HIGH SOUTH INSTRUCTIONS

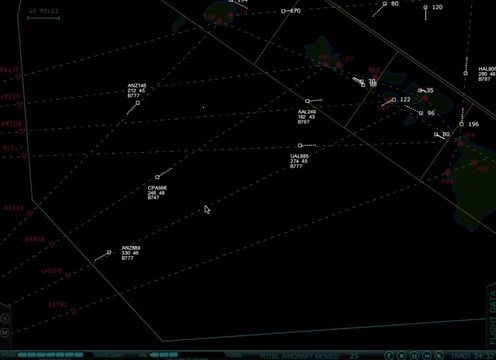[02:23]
As you can see by that arc, they're going to be leveled for quite a ways. A more efficient way to control airplanes is to wait until an ideal top-up descent point, something a little closer to the Tracon airspaces. That's it for now. I hope you will watch the other five videos. Thanks.